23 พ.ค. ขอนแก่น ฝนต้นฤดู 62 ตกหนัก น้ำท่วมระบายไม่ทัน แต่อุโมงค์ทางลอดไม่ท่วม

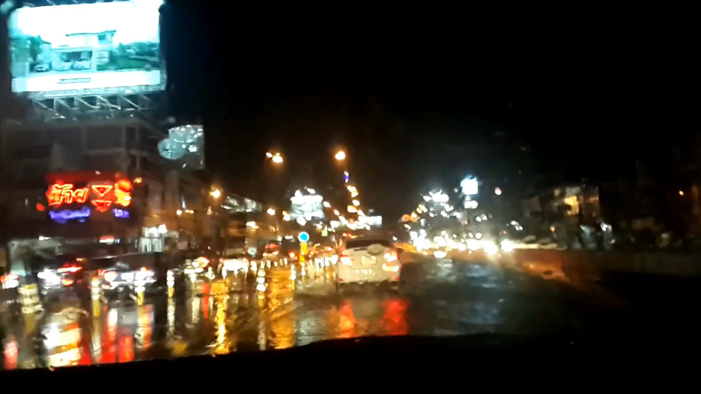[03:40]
ตรงนี้ก็ท่วมเห็นไหมตรงนี้ก็สูงเหมือนกันนะนี่ต้องไฟแดง